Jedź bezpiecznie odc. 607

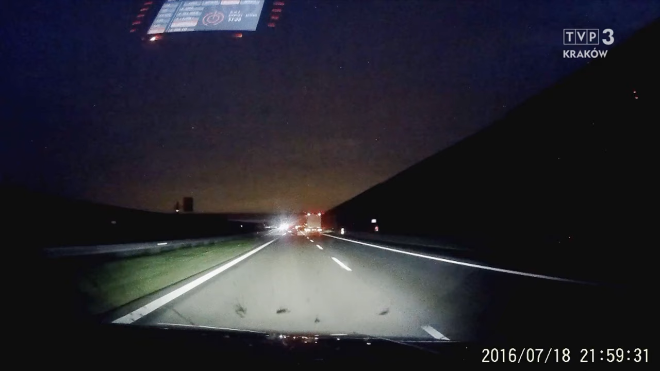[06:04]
Popatrzcie Państwo. Prawidłowo wyprzedza pan Franciszek z lewej strony wolnie jadącego prawym pasem busa. I okazuje się nagle, że może popaść w kolizję z motocyklem, który wyprzedzał pasem awaryjnym. Widać to wyraźnie z ułożenia motocykla.